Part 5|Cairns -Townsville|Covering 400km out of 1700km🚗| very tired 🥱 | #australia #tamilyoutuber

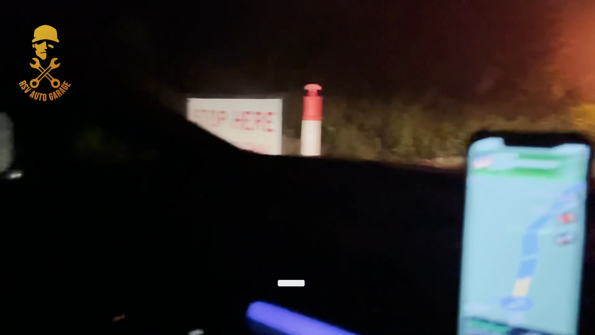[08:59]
ஸோ இங்கே வந்துட்டு ஸ்டாப் ஹியர் ரெட் சிக்னல் இருந்தால் நெல்லுங்க அப்படின்னு போட்டிருக்காங்க.